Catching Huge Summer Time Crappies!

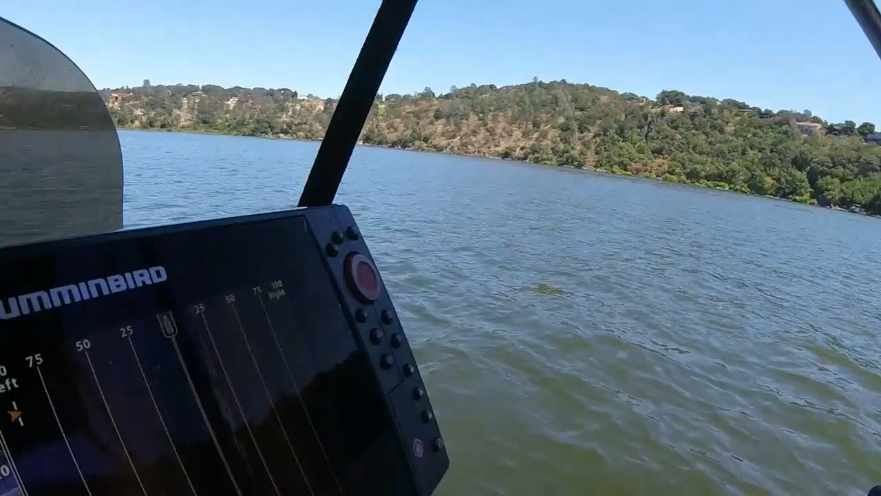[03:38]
Look at that. I'm right here. I'm right here. Look at this school. I'm like in front of your face. Yeah, they're right in front of it, but they are not biting.
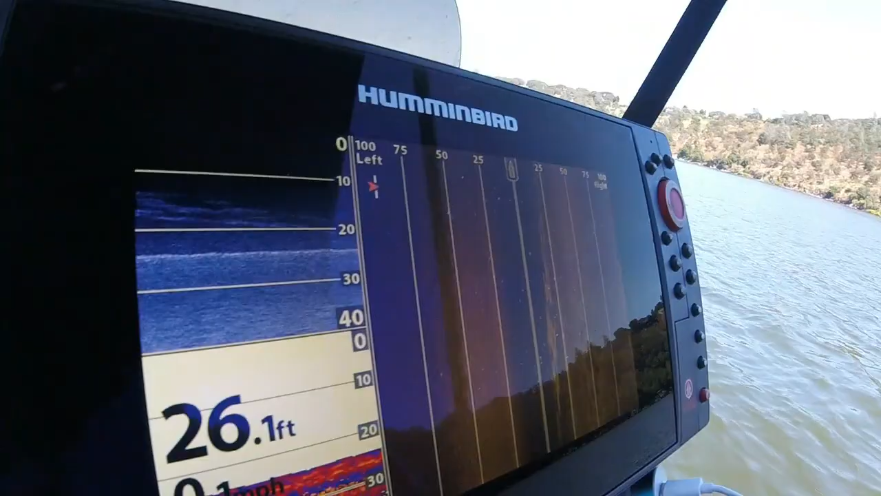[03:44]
On screen: depth 26.1 ft
So this is a challenge. It's very challenging.